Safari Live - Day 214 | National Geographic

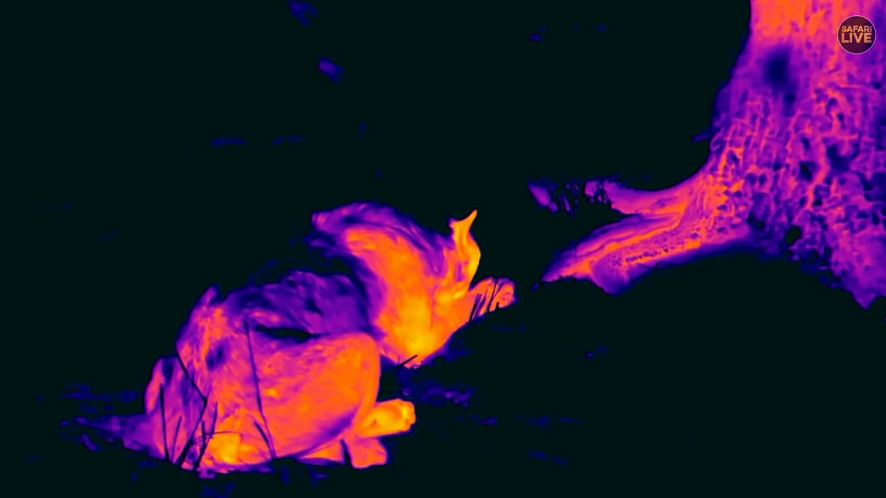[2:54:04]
Right, let's go back to the FLIR cam. Tengana somehow is managing to shove more into his fat sausage belly. Why can't he see Hosanna properly?
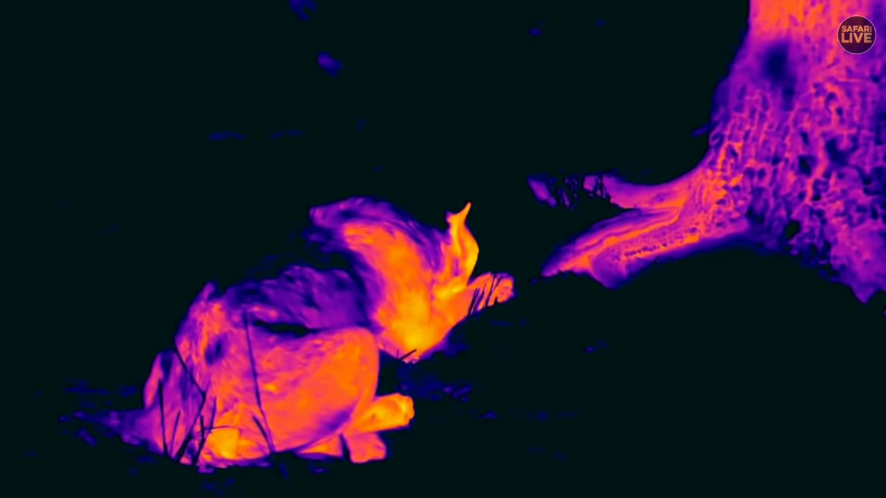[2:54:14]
Let's look at him with the FLIR. If we can find him. He should be there somewhere.
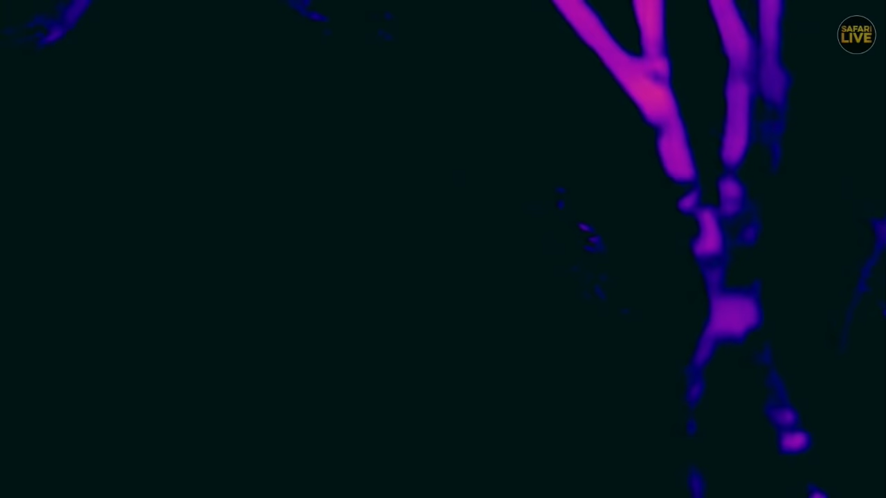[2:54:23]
Somewhere around there. There he is. Yeah. Oh, climb. Unquestionably, Dr. Mark, if a lion attacks a leopard, his safest option is to climb, not run.
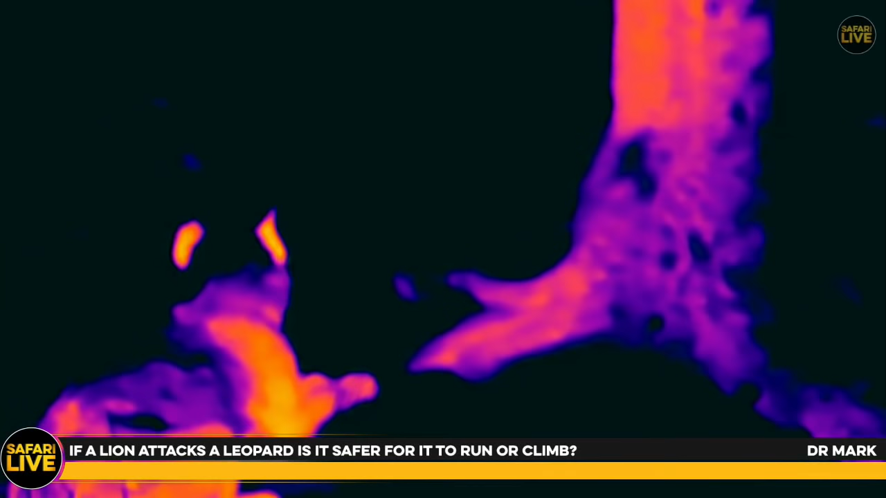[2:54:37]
Lions are fast.
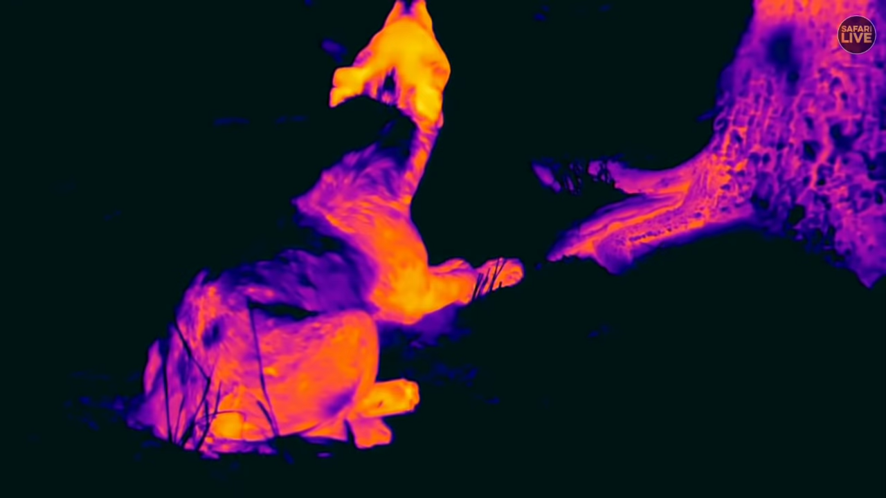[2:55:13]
Ooh, pug marker, and it's not impossible that wild dogs should pitch up here.
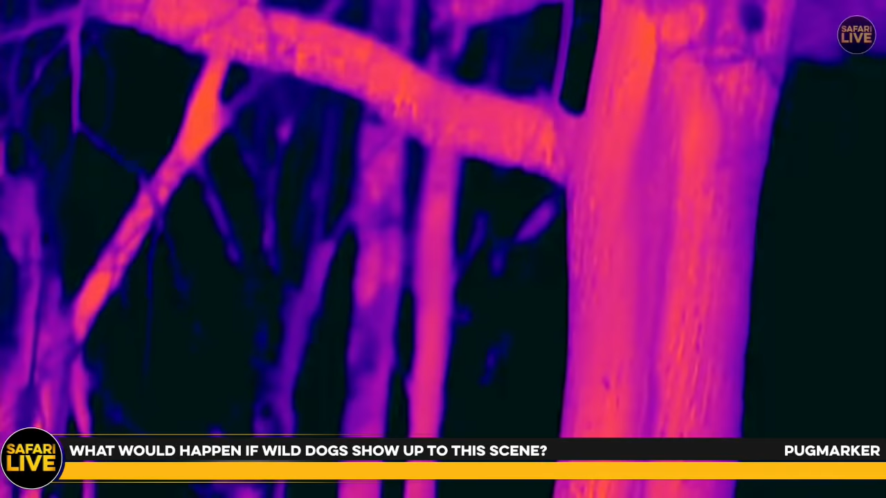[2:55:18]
If wild dogs pitched up here, they would send Hosanna scuttling up the tree.
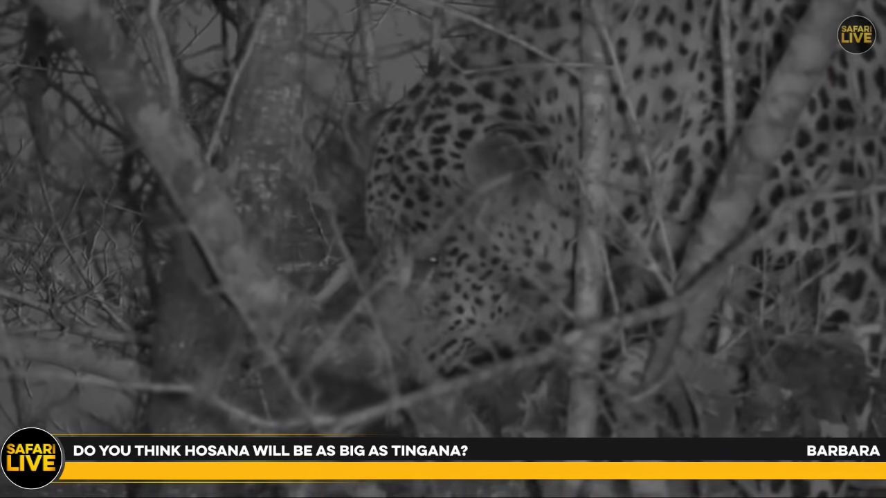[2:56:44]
I don't think he'll be bigger. I think he'll probably be of a size. He's almost as tall. He's not quite as thick set yet as Tengana. His head will get bigger. The neck muscles around his neck will get bigger. He'll fill out in general a bit more than he has. He's always been quite stocky, never been very tall, and I think that he will turn into roughly the same size leopard as Tengana. If you see them together, you can see how much bigger Tengana is. If you see them separately, it's difficult to tell.
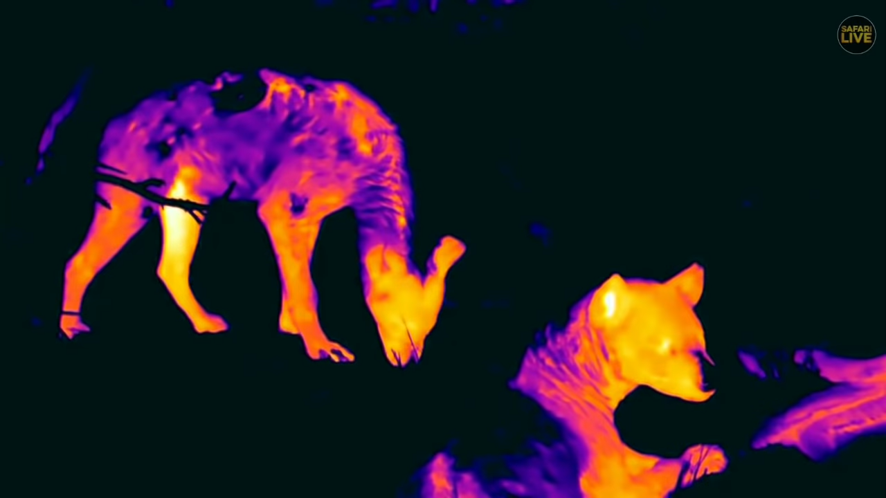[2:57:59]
Very cold patch on her back, that's interesting. Is that a wound? No. That's a leaf. No, it's not. It's a part of her fur. You can see that cold patch there underneath her spine.
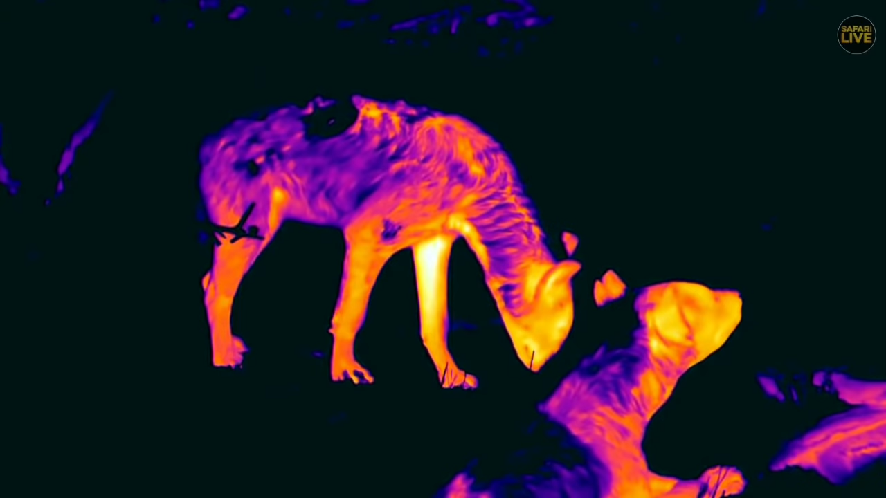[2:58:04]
Yeah, maybe it's just wet. Maybe she rolled in it in something or other.
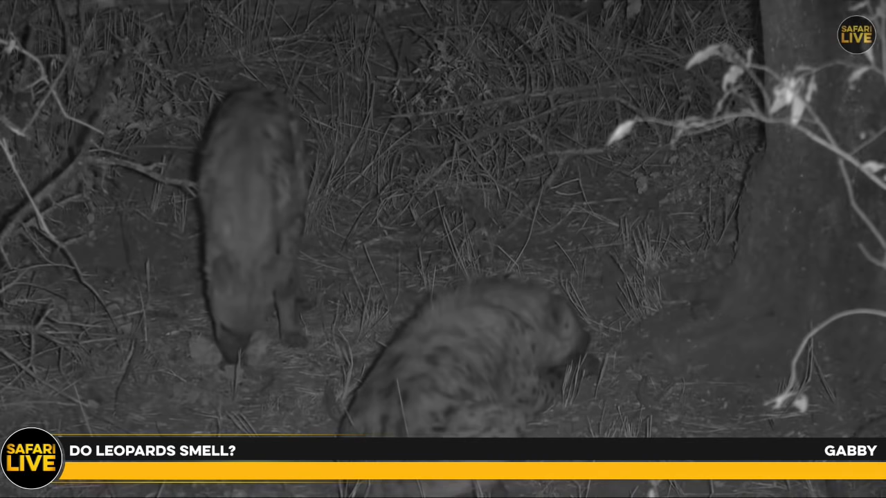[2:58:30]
Hyenas, on the other hand, exude a dreadful odour. They are very smelly creatures indeed. They smell like carcass, basically. They smell like a sort of sickly sweet carcass mixed with a bit of dog. They are rank, and I think Jamie will probably give you a much better description of their stink, because she's of course spent hours and hours with the North Clan of hyenas, but they definitely have a really woeful odour about them. It's because they don't care.
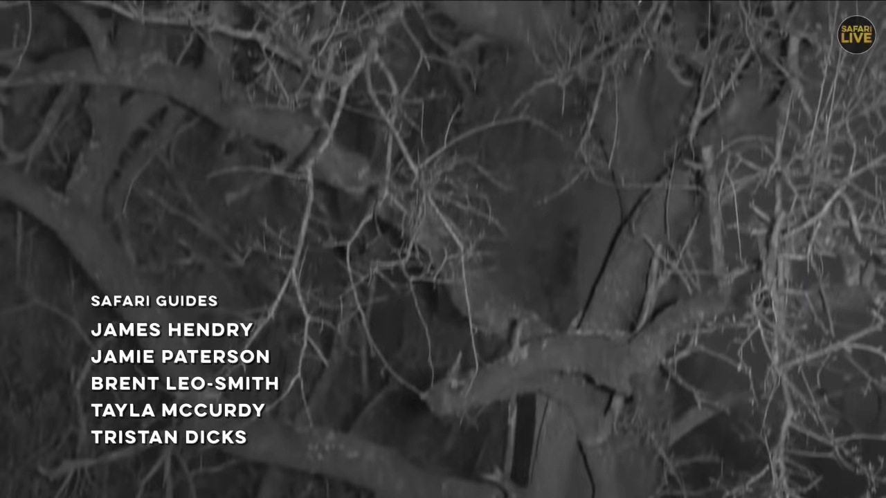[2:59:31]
We'll give you a last look at Tingana, the male leopard, before we leave him. Thank you very much for joining us. Thank you very much for your questions and your comments on this lovely,